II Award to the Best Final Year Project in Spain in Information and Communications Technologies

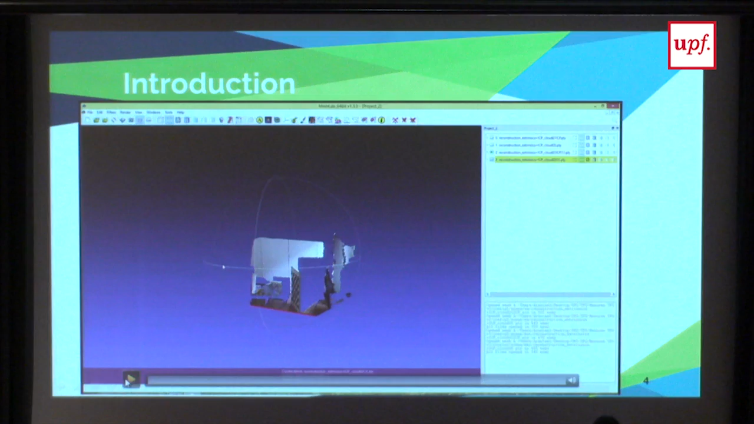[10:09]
This is one point cloud, captured by one sensor,
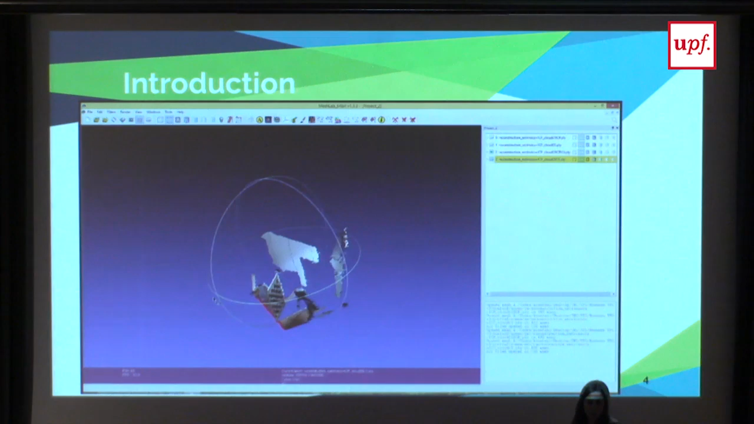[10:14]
and this is the other one captured by a second sensor.
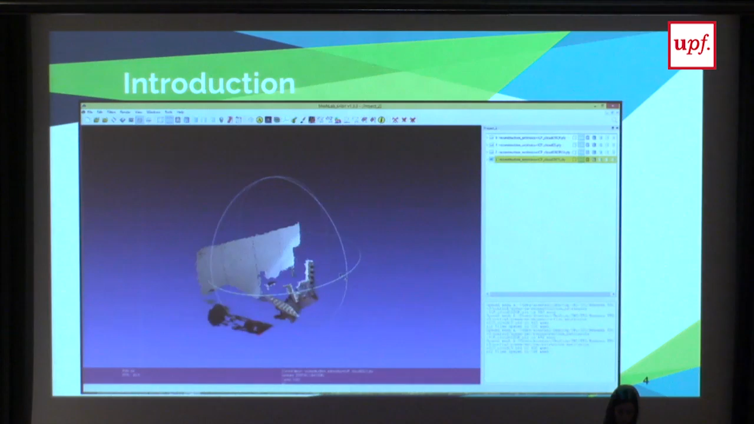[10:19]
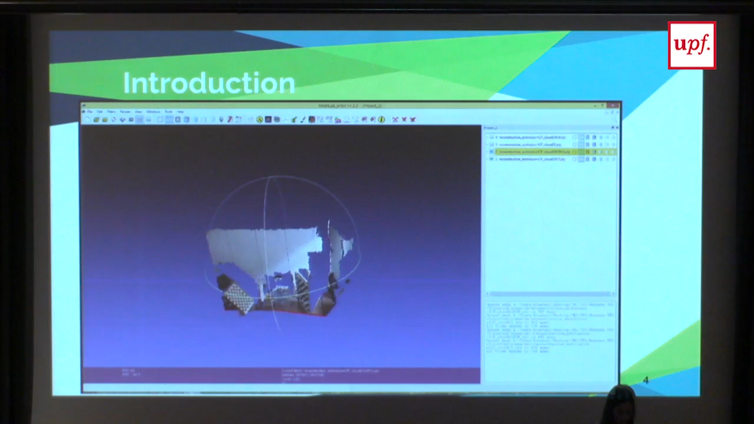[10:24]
If we fuse that together, we have an increased span of the room.
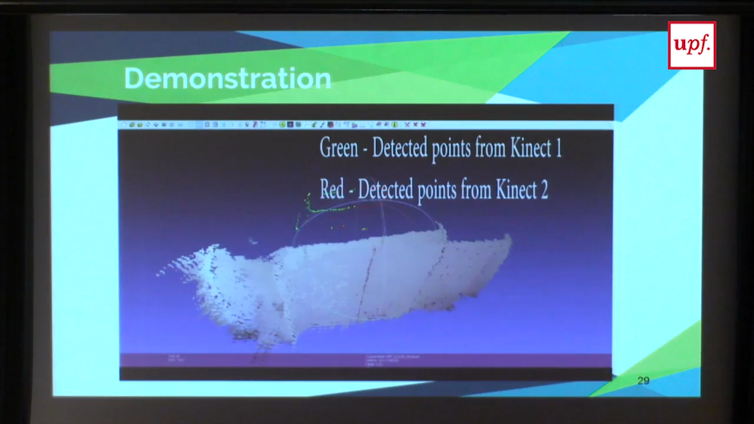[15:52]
We can see that the rectangle drawn
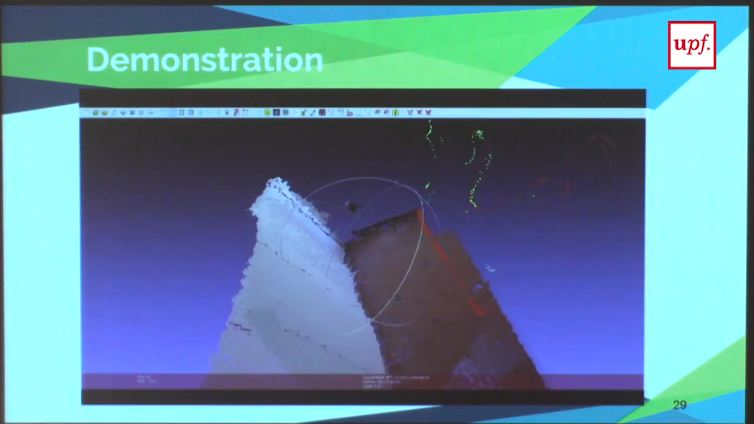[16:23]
In this case, we have both.
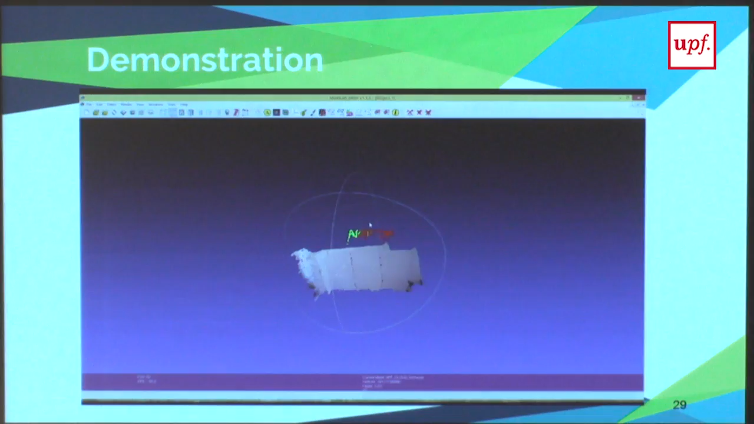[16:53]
because it's the overlapping area, and other zones where just red or green points appear.